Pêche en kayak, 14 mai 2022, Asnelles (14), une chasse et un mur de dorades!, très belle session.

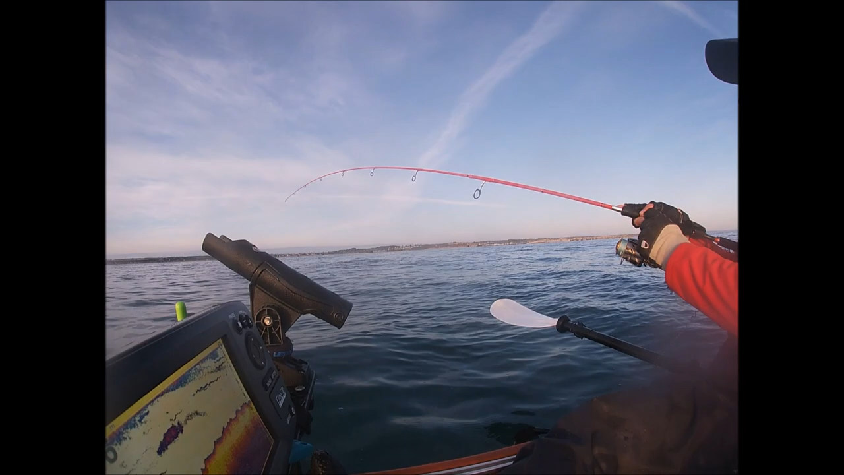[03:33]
clairement, bon, c'est pas gros, ah, je ne sais pas, ah, regardez, ah si, c'est pas mal, je pense que c'est pas mal, ah, un bar que c'est pris par le dos, gamin, viens là, tu repars dans ton élément, voilà, c'est bien du bar, c'est bien une phase de bar,